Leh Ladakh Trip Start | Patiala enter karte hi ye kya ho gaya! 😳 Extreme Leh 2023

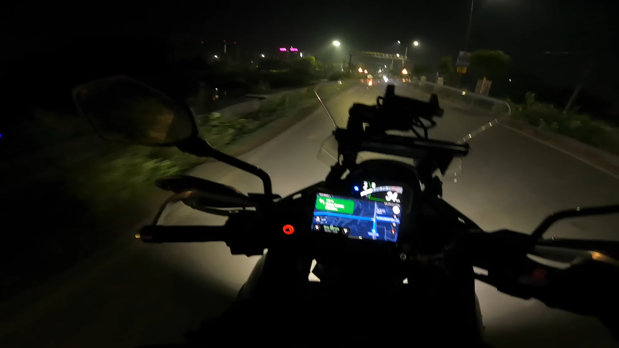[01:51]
माय डियर फ्रेंड्स एंड द टाइम इज, अब टाइम कहाँ चले गया पीछे है 4:34 और एक्चुअली मेरे को तैयार हुए बहुत देर हो गई है, अमृत की वेट कर रहा हूँ, तो फाइनली मैंने सोचा आप घर से निकल ही लेते हैं, देखी जाएगी जब आएगा तो मिल जाएगा। और भाई साहब बाइक है इस समय फुल लोडेड, मैंने ना इतनी लोडेड बाइक आज तक कभी नहीं चलाई, मज़ा आने वाला है। यहाँ से दिखा रहा है 11 घंटे 53 मिनट, मतलब ऑलमोस्ट 12 आवर्स, 652 किलोमीटर्स टू गो।
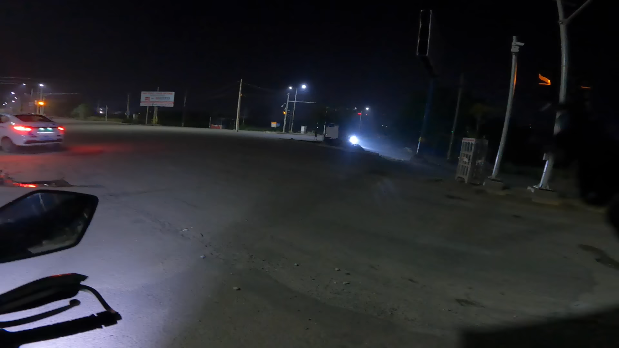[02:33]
और अमित इज हियर, इसने भी ऑक्सिलरी लाइट्स लगवाई है कल। तो वाहेगुरु जी का खालसा, वाहेगुरु जी की फतेह।